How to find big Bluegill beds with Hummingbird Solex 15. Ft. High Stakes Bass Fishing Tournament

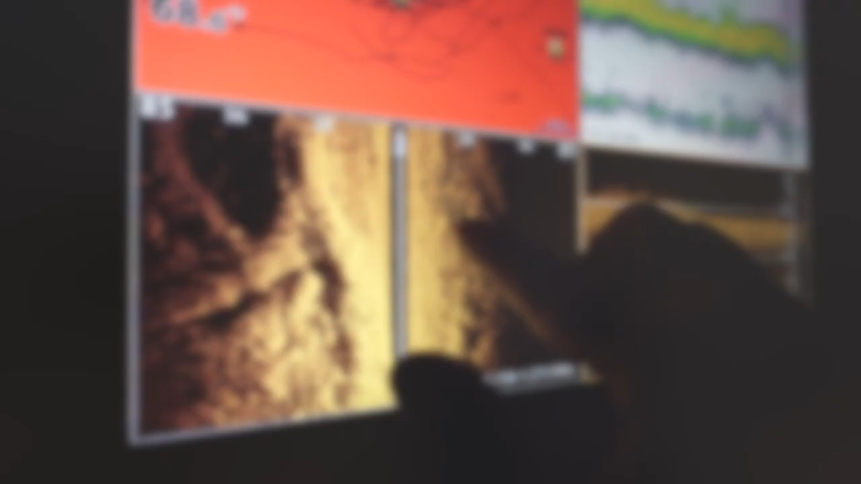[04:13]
Right above my finger there, you can see a couple of bluegills on those dots or on those craters there. So those are the nests there.
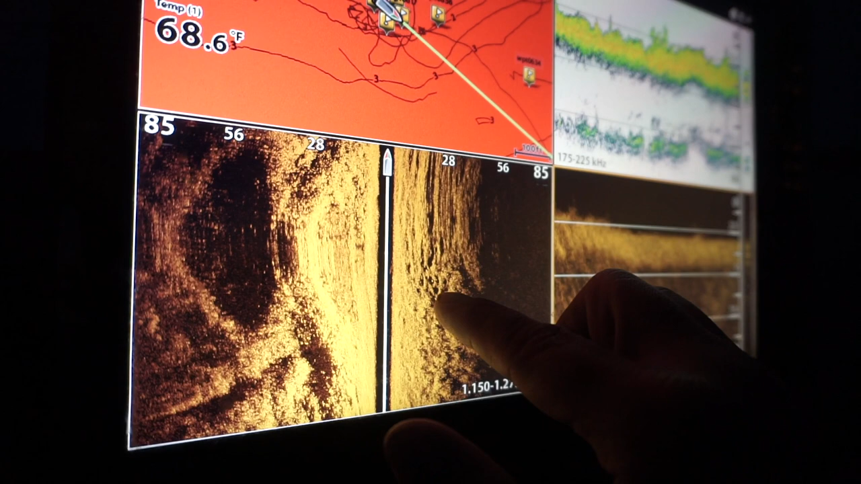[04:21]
On screen: water 68.6°F
We're gonna be coming up on some more here in a second.
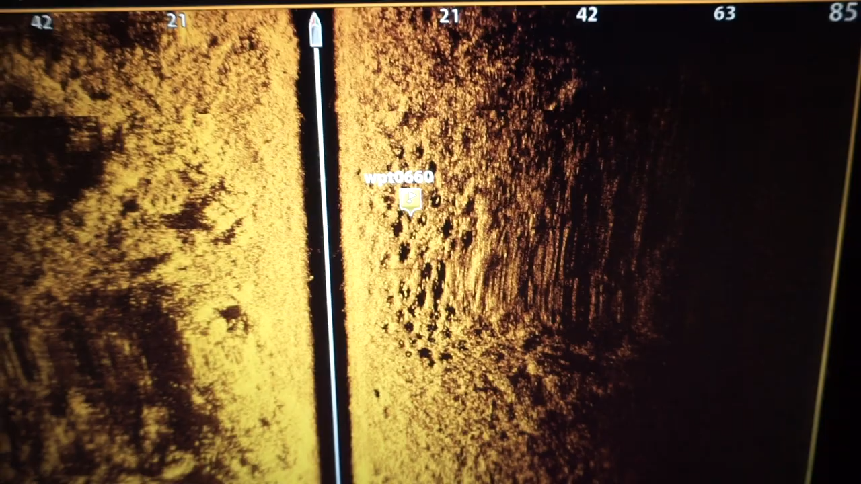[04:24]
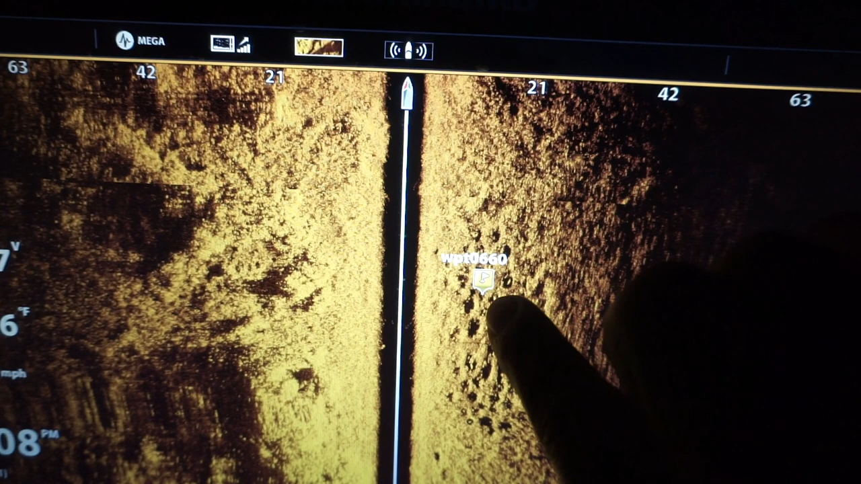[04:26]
So I put a waypoint there, but inside these craters, these nests here, have a bunch of bluegills.
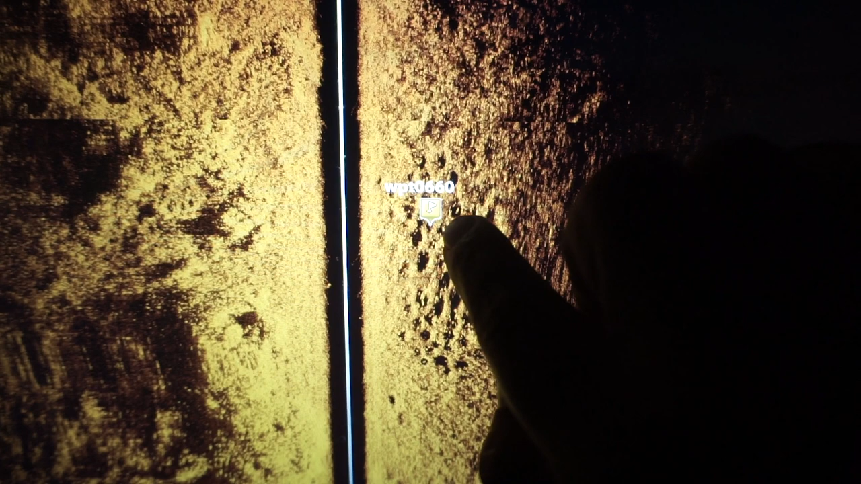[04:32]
Right here, there's a bunch of bluegills inside that nest there right now.
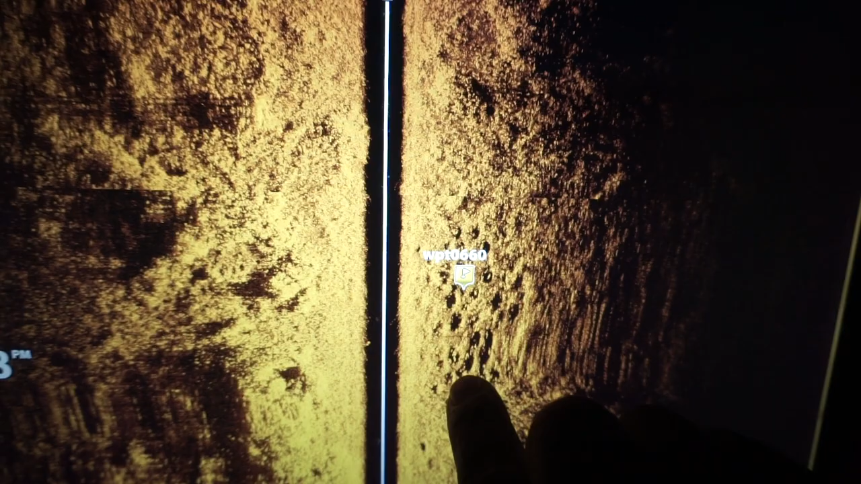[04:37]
You can actually see all of them just sitting in there. So we are gonna do big fish tournament. We have 1 hour to fish, and what are we fishing for?